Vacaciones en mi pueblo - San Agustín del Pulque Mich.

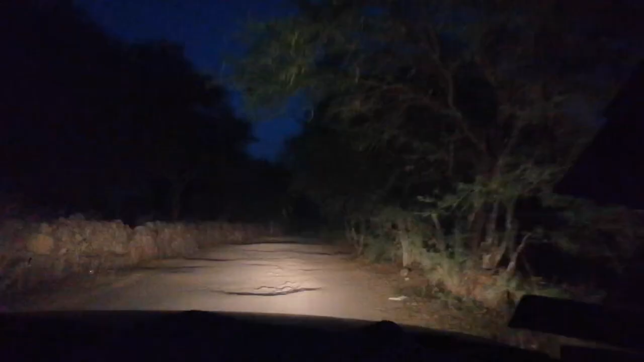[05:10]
meterte allá a disfrutar buen rato. Como pueden ver, la tierra es blanca, si la prueban, sabe a sal como de mar casi.